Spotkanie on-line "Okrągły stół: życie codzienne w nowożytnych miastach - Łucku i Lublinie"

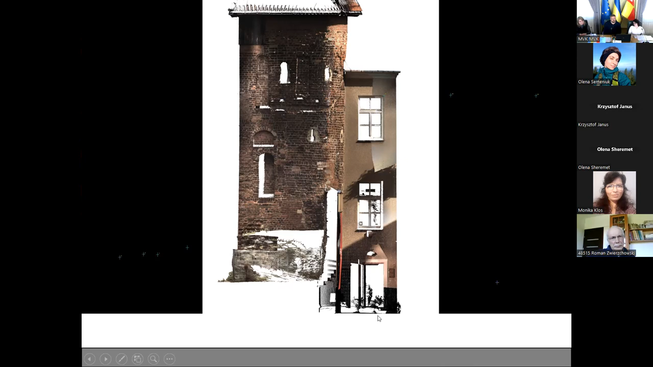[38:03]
I tu ciekawe zobrażenia, to 3D skan właśnie samej baszty i sąsiedniej kamienicy. Ciekawo wygląda różnica rівнів. І вона, власне, вказує на оборонне значення башти, тому що як оборонна споруда, вона повинна дещо висичити над містом, в тому числі була побудована на підвищенні. Пане докторе, попереджаю по 5 хвилин, дякую. Добре, дякую.